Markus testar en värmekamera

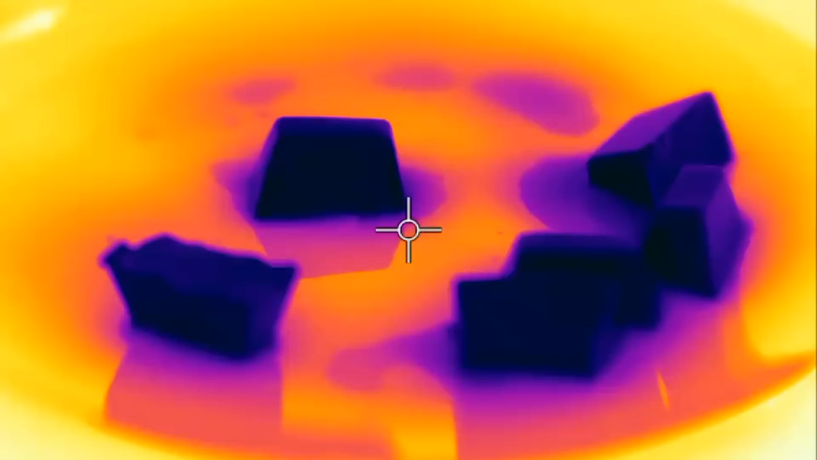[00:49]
Ja, de ser ju typ svarta och blå ut. Alltså. Ja. Ska jag prova att skriva någonting med en isbit?
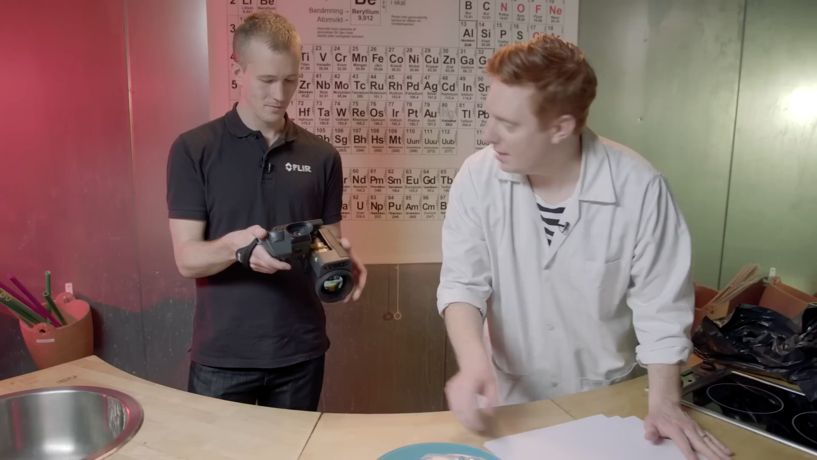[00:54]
Ja, gör det. Vad har vi där då? Ett M va? Det stämmer! Ja.
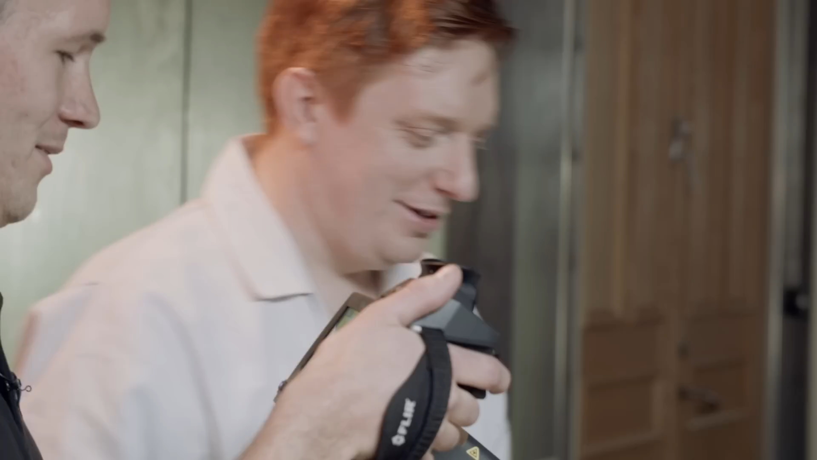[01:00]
Okej, ska jag göra en rebus? Ja.
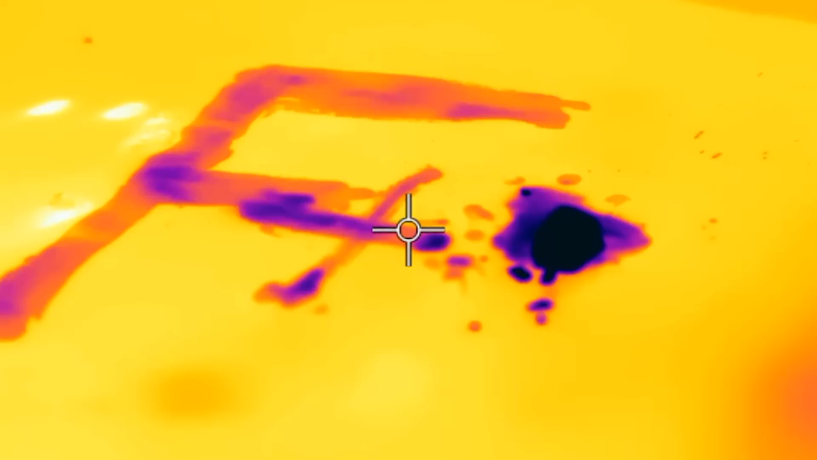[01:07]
Kan det vara F plus is? Är det fis? Tada!
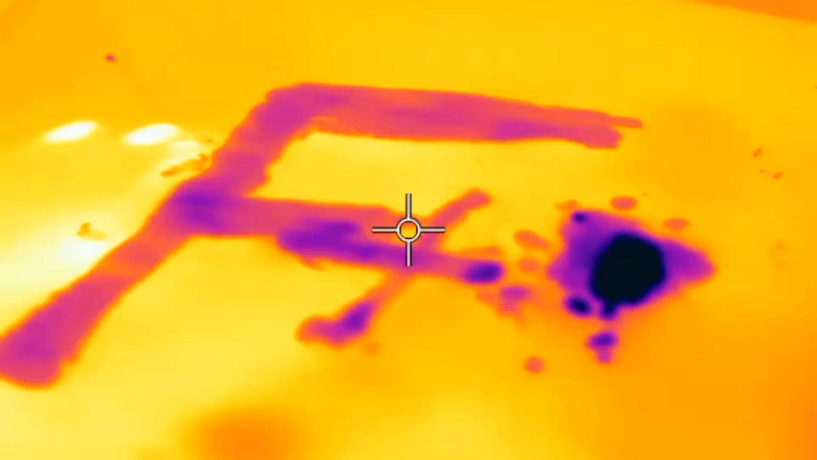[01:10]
Fisrebus. I värmekameran. Kan vi inte, finns det fler exempel på saker man kan se?
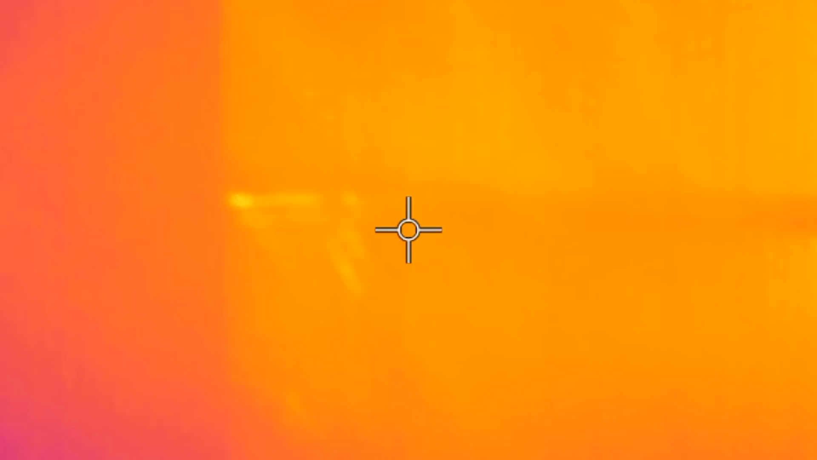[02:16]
Här har vi något. Vad kan det här vara för någonting?
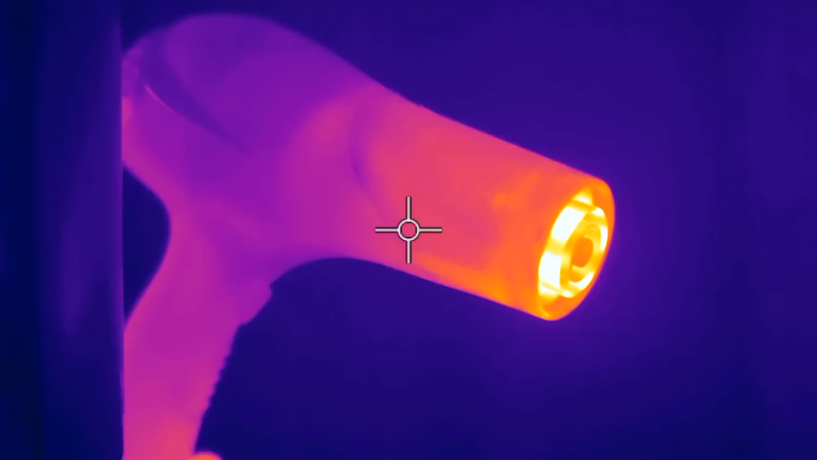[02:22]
Jag tror att det är en hårfön.
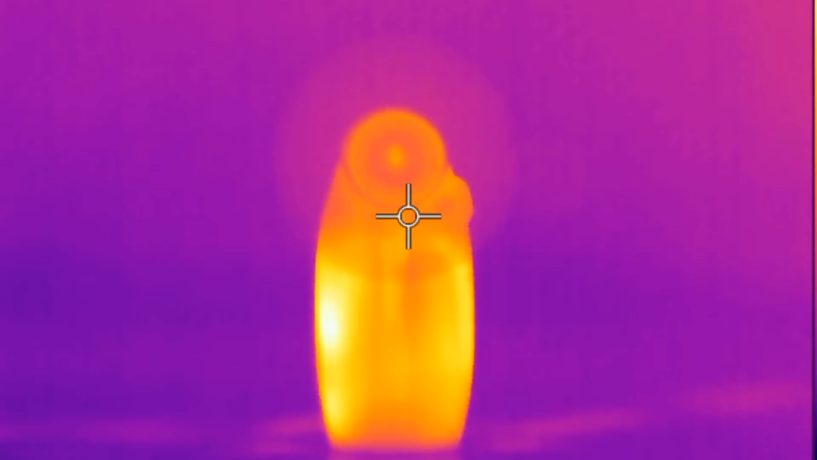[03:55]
Jag ser ju rätt bra alltså vad det är, tror jag. Den här klarar jag, tror jag.